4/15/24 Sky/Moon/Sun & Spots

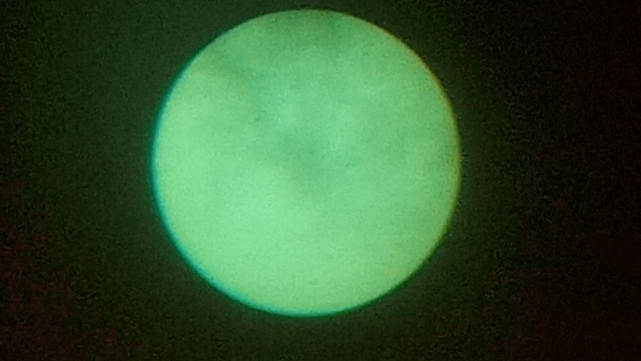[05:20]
Sorry about the shaking. I'm standing too close to the tripod. I know, Dad. I got on stable control, but it's these things. They're all garbage. Let's darken this up a little bit more. Nope. Too much.